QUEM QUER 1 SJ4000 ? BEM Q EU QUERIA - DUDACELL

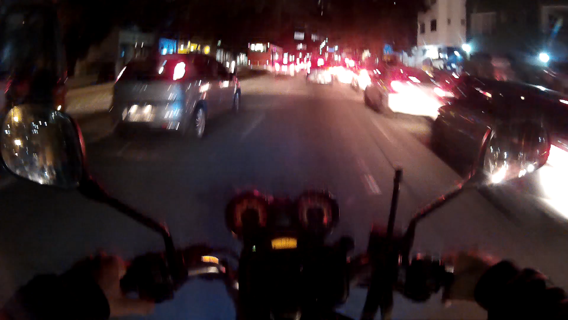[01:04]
pé fora, muito cuidado, muita atenção, ok, ó, só louquinho, meu busão ali não dá pra me ir Deixa eu ver se dá, não dá, ué, gostar de moto, nóis passa, hehehe, hehehe, eita bagaceira, menina